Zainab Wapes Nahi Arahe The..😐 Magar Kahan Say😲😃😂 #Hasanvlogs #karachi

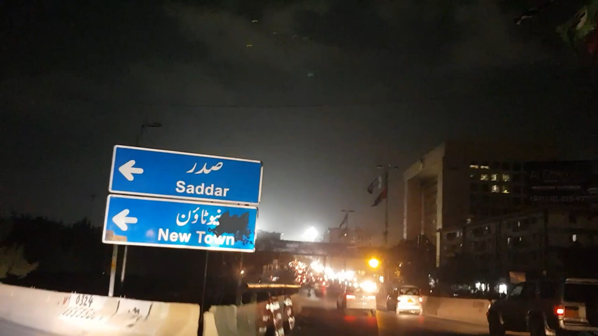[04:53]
देखे सामने सदर न्यू टाउन वो हो रहा, सामने जो लाइटें जल्दी थी वो स्टेडियम था।